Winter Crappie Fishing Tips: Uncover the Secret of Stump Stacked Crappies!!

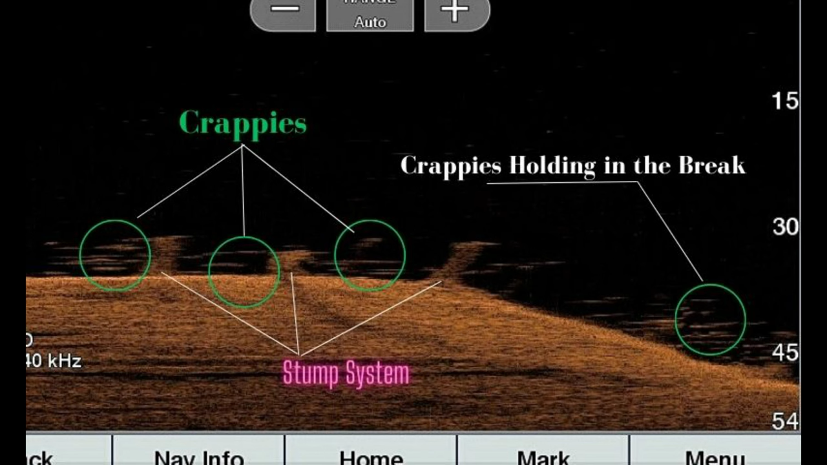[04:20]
systems uh target areas right now and off there to the right you can see uh where the break actually occurs and it dips down uh into a little bit of deeper water with some other fish you're holding as well so let's get the guy back in the water and we will tap him a little bit there he goes a lot of times when we're
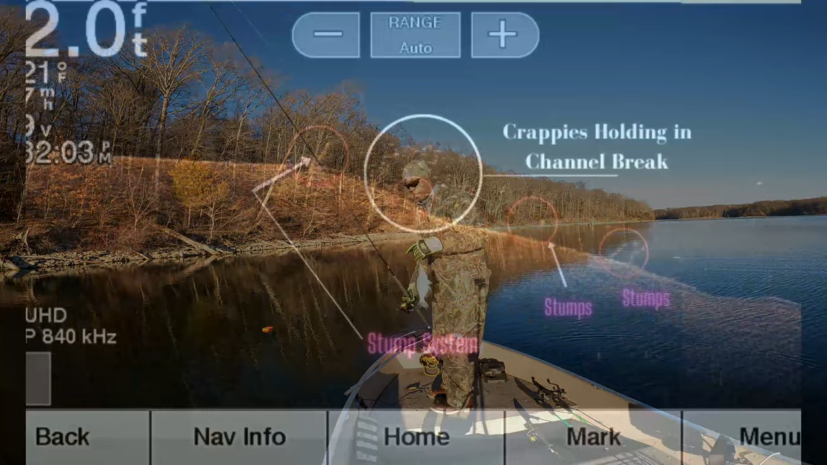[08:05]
On screen: depth 2.0 ft
see the stump system circled there in red and the crappies uh that are
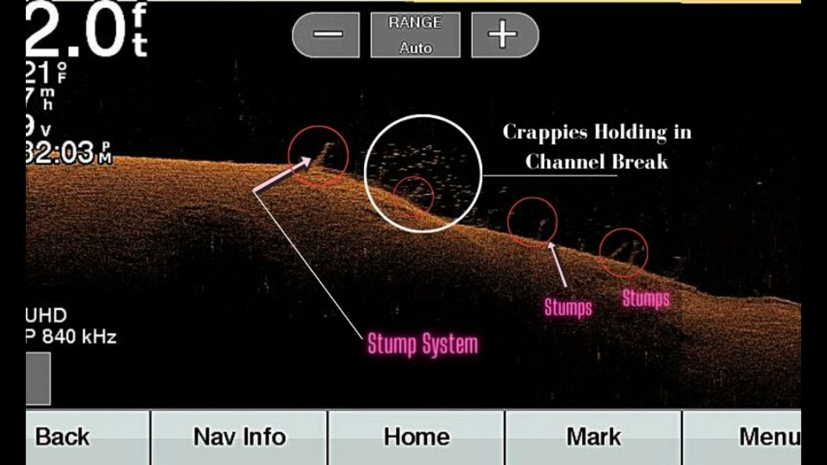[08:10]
circled there and white and we're right on top of them uh picking them off with the outlaw special uh moglo by bobby garland one 16th ounce jig head let's get this guy back in the water and get some more fish
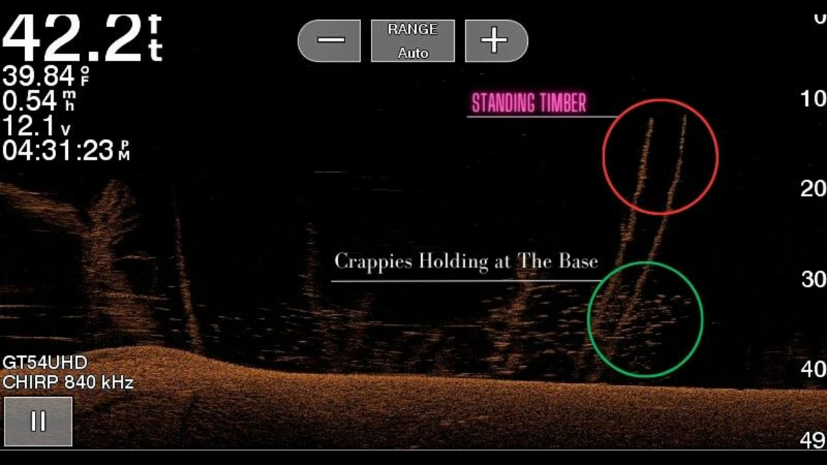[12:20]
On screen: depth 42.2 ft, water 39.84°F
uh of standing timber that we're fishing and the area in green is uh where we're fishing our target is right on top uh of where those fish are located at the base uh of of that standing timber down there and again we're just popping on top of them right now very slowly passing over the
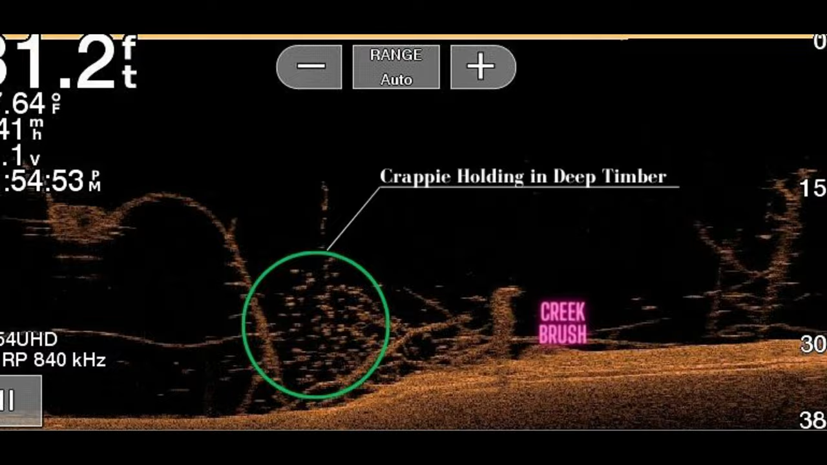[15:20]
is uh that's our strike zone that's our target area and we're just popping the popping the plastics down right on top of them to get these guys we'll go ahead and commit that one skim in the box get some more fish